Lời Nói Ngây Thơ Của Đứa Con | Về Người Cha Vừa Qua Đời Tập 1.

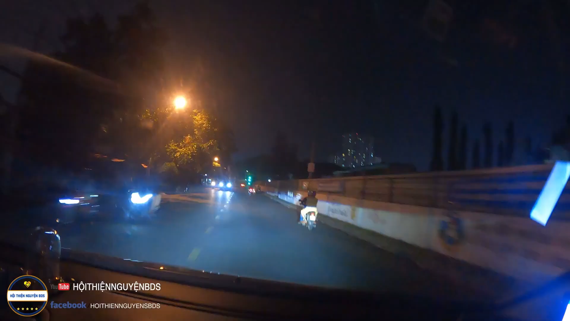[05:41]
Giờ cũng đã khuya rồi, giờ cũng 9:46 rồi, đường xá nó cũng vắng.